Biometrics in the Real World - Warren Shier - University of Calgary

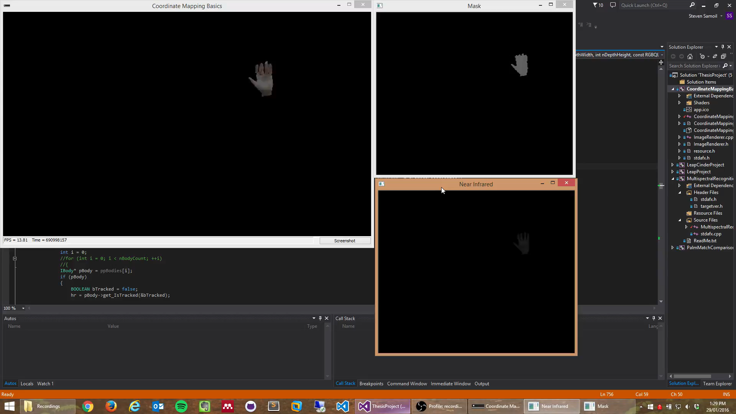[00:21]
Funded by NSERC, we develop contactless interfaces that use data from depth sensors to detect and track the hand in color and near-infrared videos. The extracted hand image is used to recognize the user.
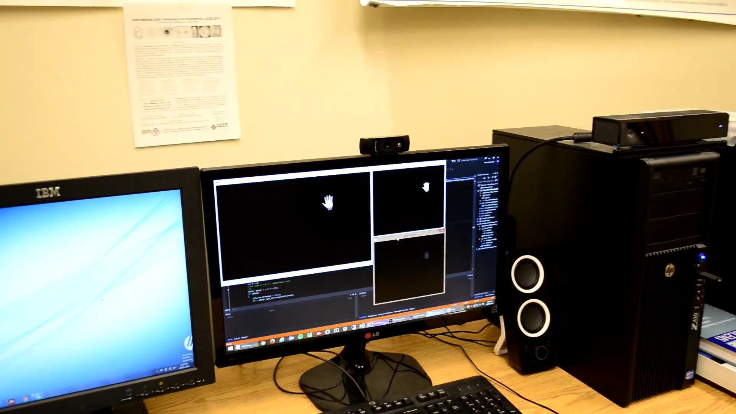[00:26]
Depth data can also be used to estimate the orientation of the face.
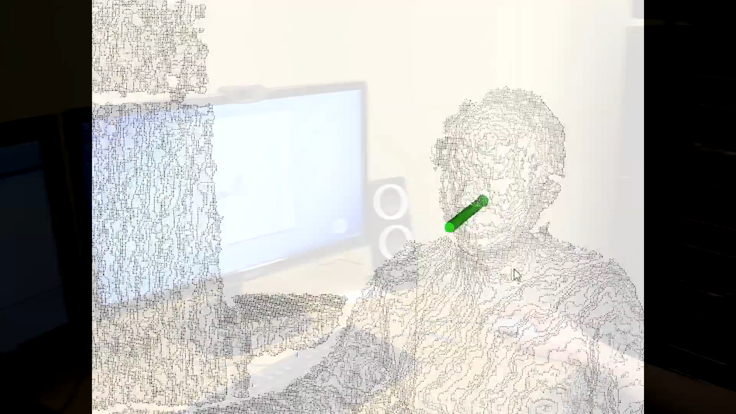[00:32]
We improve the efficiency of face recognition by finding the orientation vector to select frames in which the face is turned towards the camera and only those are used for further processing.